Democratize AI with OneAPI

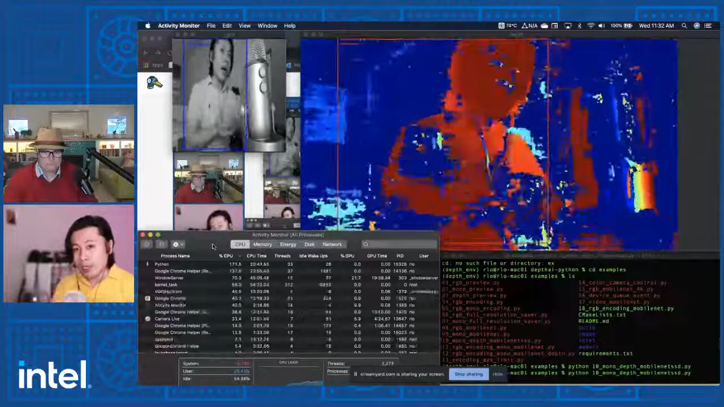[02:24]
So you can see right now on the right side, you have some sort of heat map. It's showing you the distance. So things that's red means it's close to you.